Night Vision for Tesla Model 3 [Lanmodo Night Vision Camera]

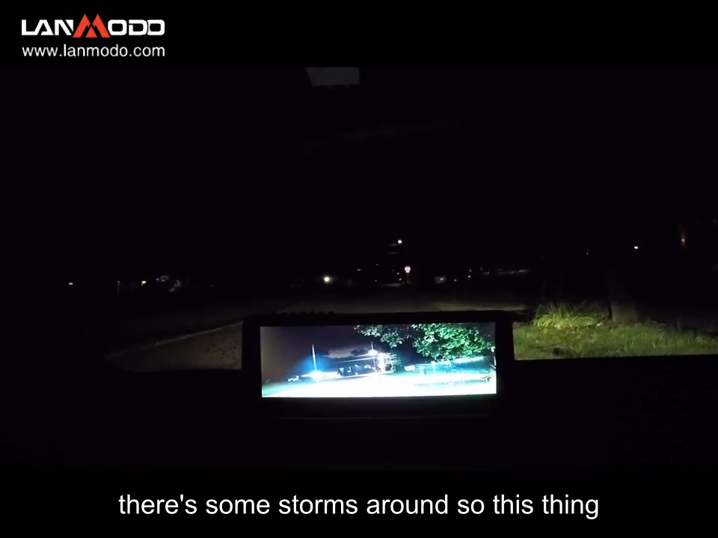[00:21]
storms around so this thing is pretty fascinating you can adjust the brightness level i'm going to turn that down
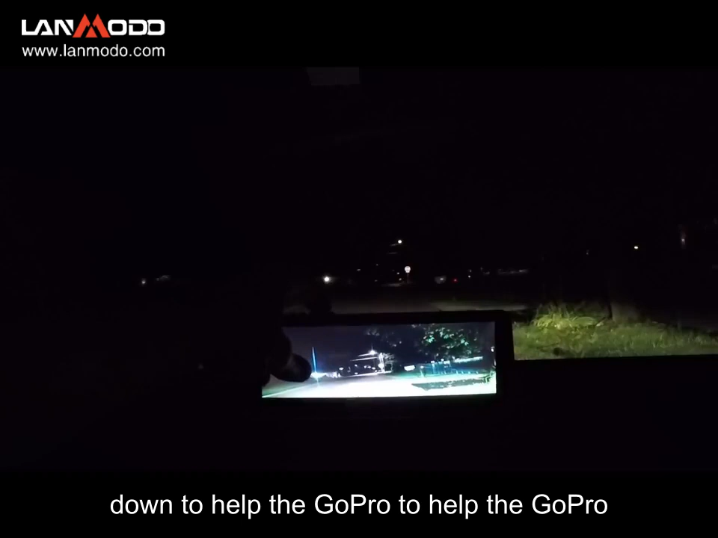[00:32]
to help the gopro to uh help the gopro resolution but uh so i've got my headlights on right now and you can see uh see the brightness
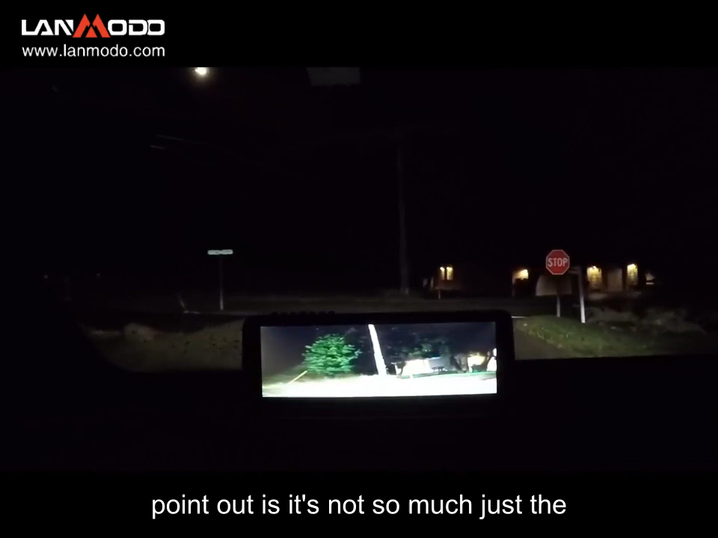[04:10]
one of the things i want to point out is it's not so much just the fact that you can pretty much see in the dark
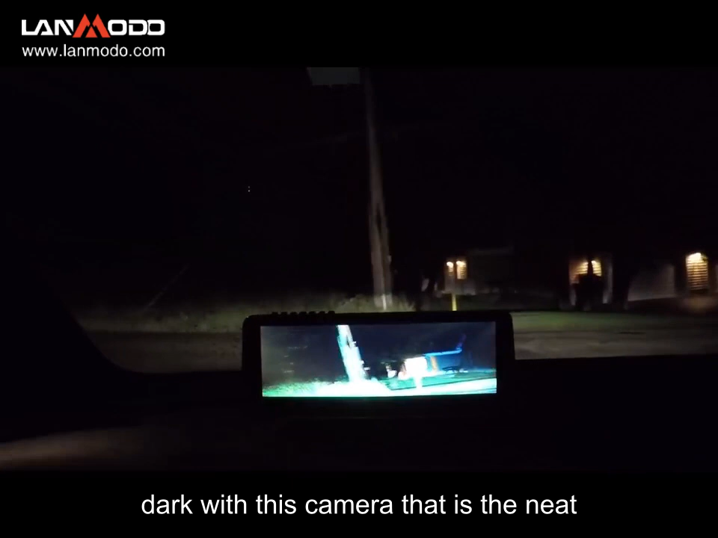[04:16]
with this camera that is the neat part of it what i find to be most fascinating about this camera is that it it deepens your your
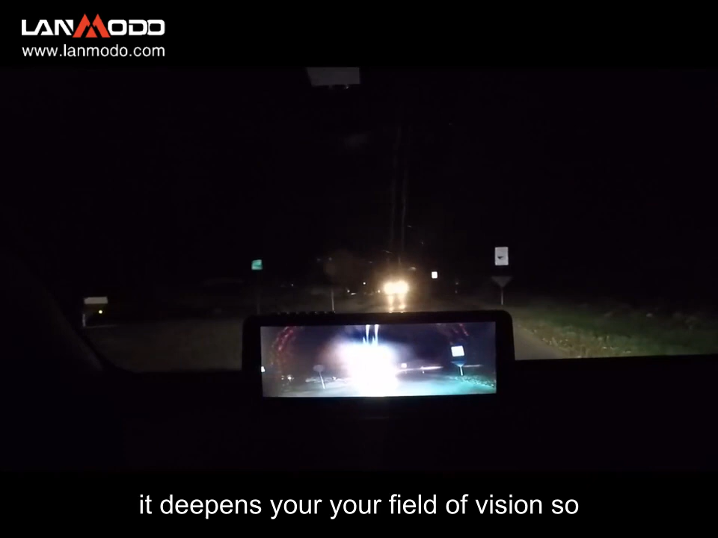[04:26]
field of of vision so uh let's see let's get past this
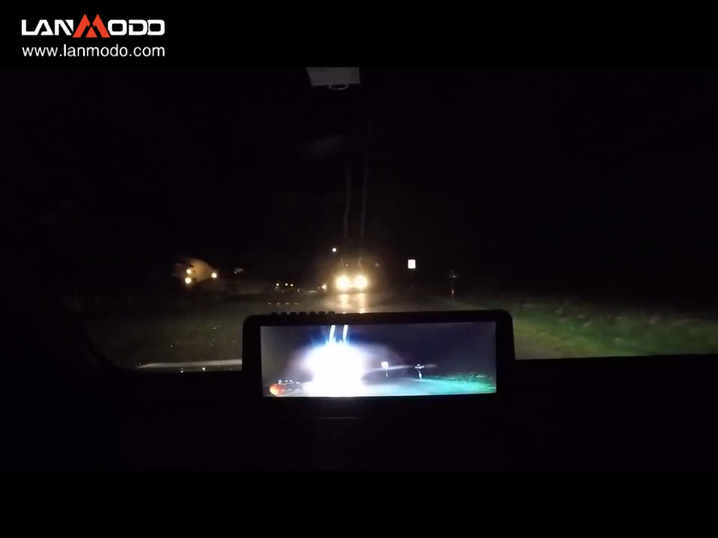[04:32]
car's headlights here so the screen will be more clear so even when you're driving with your headlights on and you wouldn't think you need the night vision what i've found is the headlights
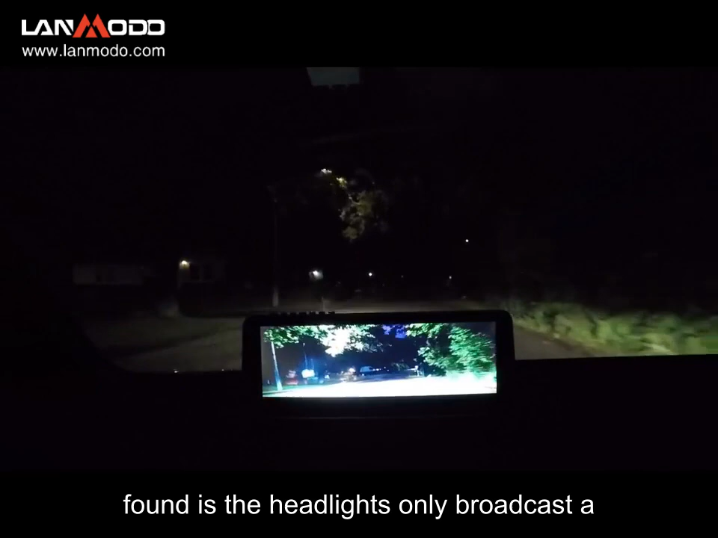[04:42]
only broadcast a certain distance away and yet this camera will see beyond the field of view beyond the depth of my headlights so i don't know what that exact depth is let's call it 150 feet or so so if the headlights
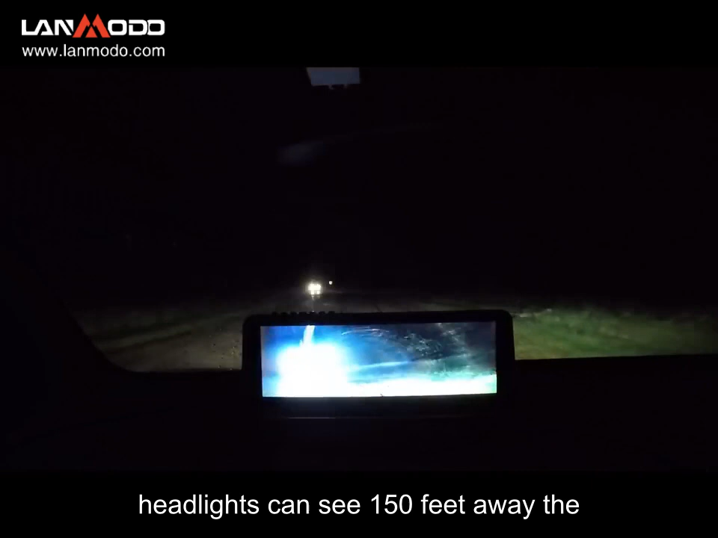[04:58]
can see 150 feet away the camera is able to illuminate very clearly more like 250 or 300 feet away and i don't know if those numbers
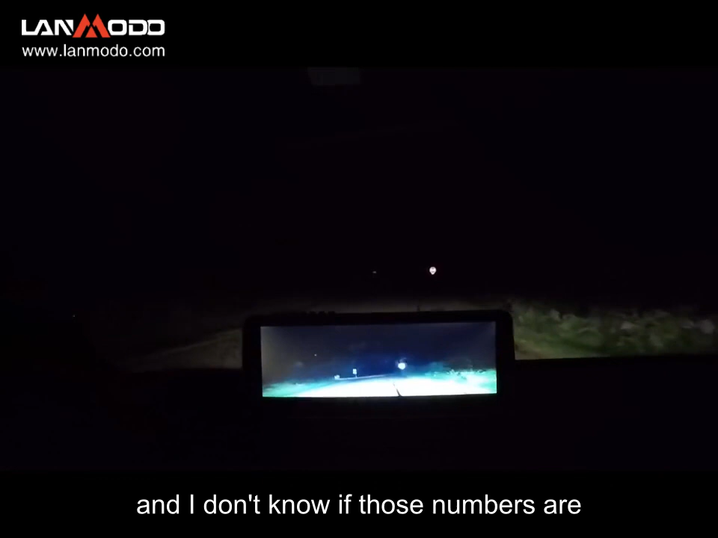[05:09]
are accurate but you get you get the point and that is that
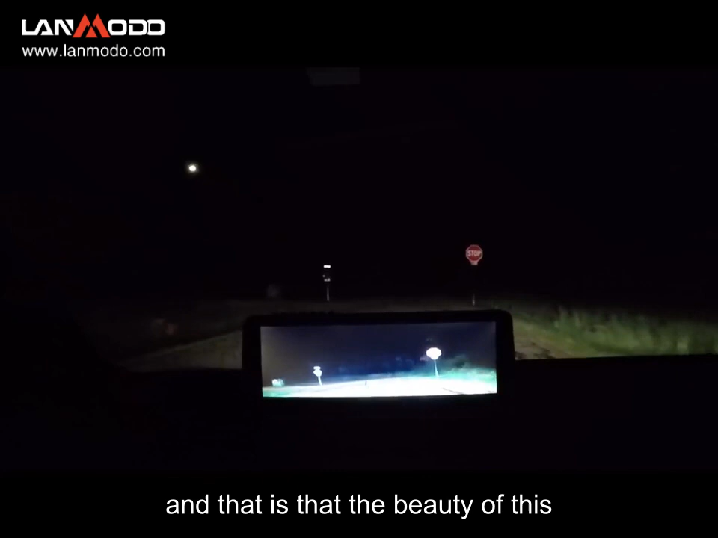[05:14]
the beauty of this camera is not only can it see at night but again it it increases the distance or the depth that you can see when using your headlights so it's almost effectively like driving with your brights on all the time when you turn your high beams on you can see much much further away it's the same way with this camera so right now i
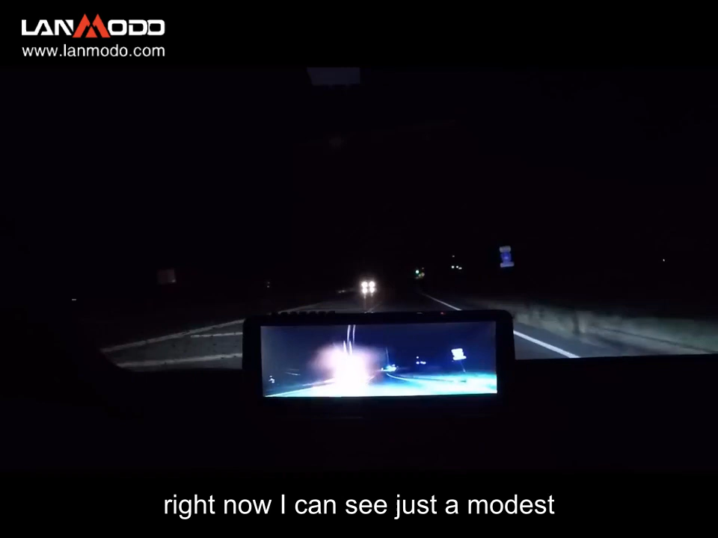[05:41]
can see just a modest distance ahead of me but the camera is
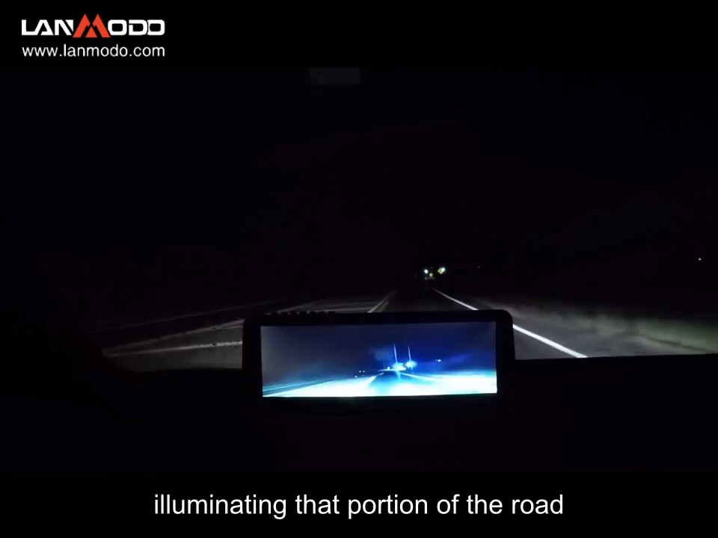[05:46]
illuminating that portion of the road again kind of like i had my my high beams on
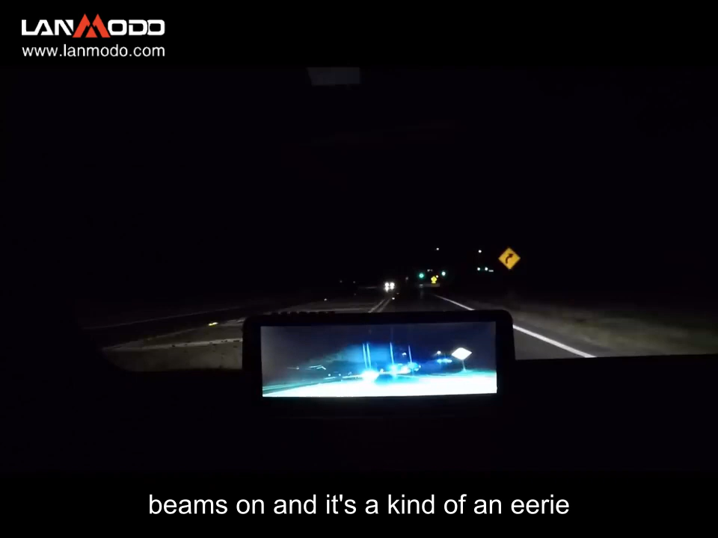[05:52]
and it's a kind of an eerie sense really but it's i i don't know i i'm trying to think of good words to describe it i guess the best thing that i can